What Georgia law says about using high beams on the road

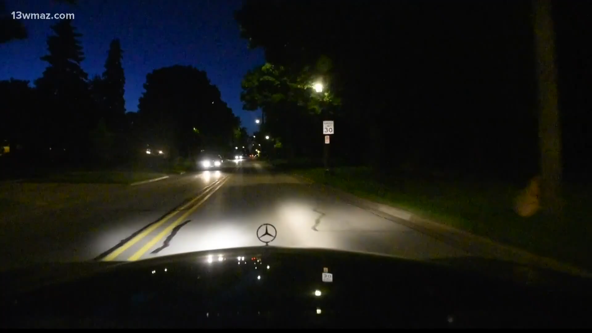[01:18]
Dimming your high beams when you're near traffic can help avoid a crash.